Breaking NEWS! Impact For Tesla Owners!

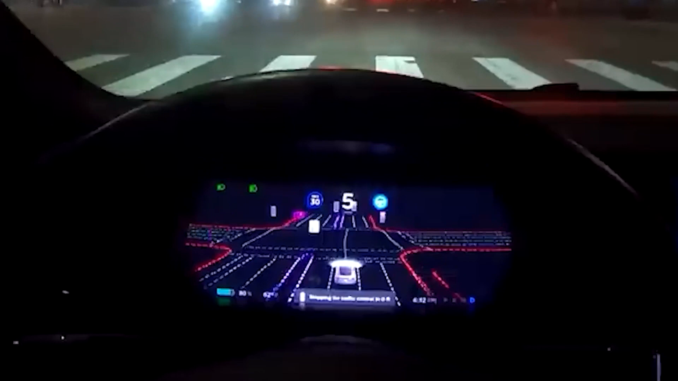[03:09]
The rationale behind the change was given as the sensors continued power consumption despite the Tesla Vision technology suite's replacement of the radar with camera-based technology.
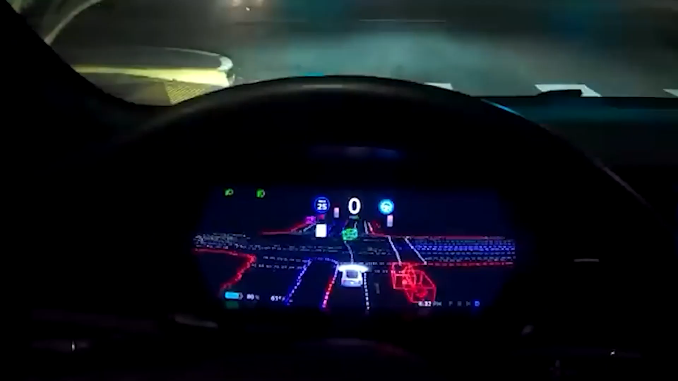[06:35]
However, some systems, like Autopilot, are hindered by Tesla's camera-only approach,
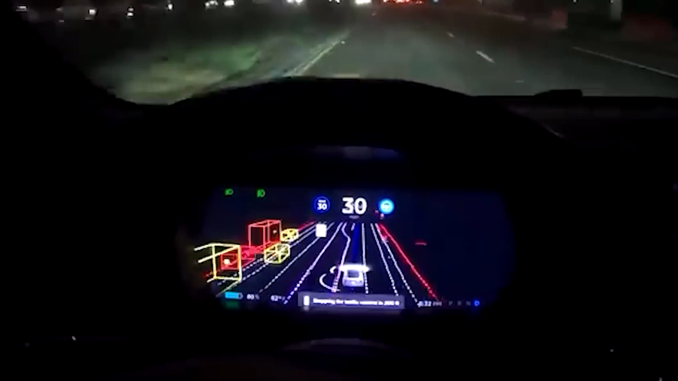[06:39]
since they require closer proximity to the vehicle being followed.